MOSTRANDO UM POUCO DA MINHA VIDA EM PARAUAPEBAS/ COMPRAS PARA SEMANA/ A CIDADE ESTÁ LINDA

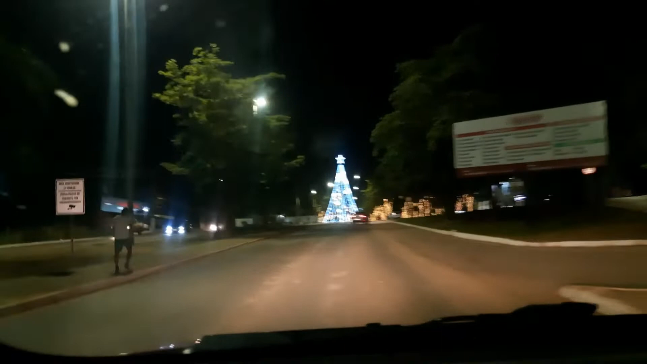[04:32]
E eu ia perder muito tempo indo lá. Então, eu já vou. Aqui é caminho da portaria.
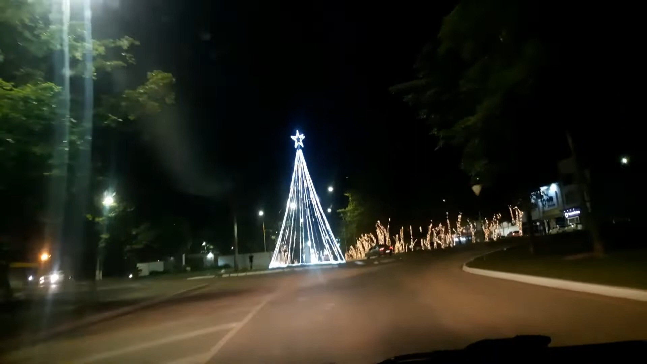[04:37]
Gente, Paraopebas está muito bonito, muito bem decorado.
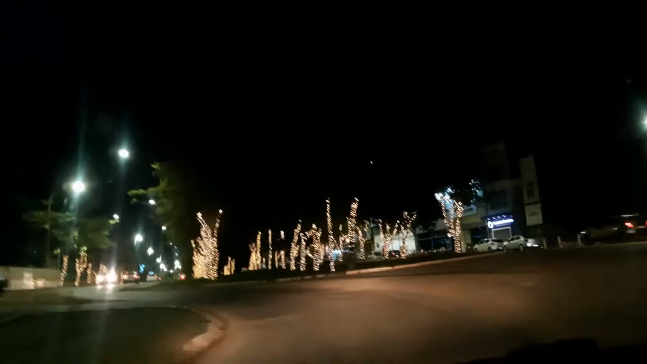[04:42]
Cidade de Paraopebas está de parabéns com a decoração natalina.
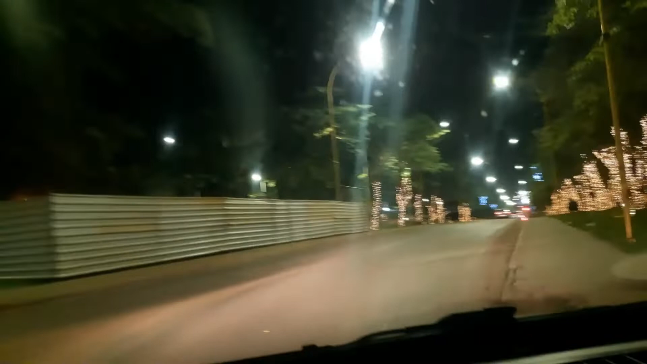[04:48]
Ah, eu quero levar vocês lá na prefeitura que eu acabei de passar ali na frente. Gente, tá exuberante. Olha que lindo. Olha que maravilha que tá.
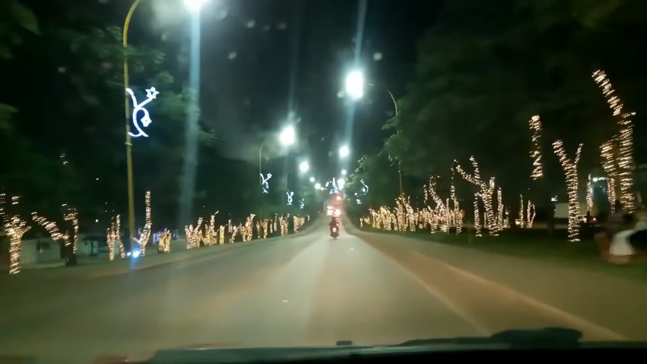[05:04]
os dois lados da PA tá assim, ó. Muito bonito mesmo, ó. Cada rotatória ele colocou uma árvore.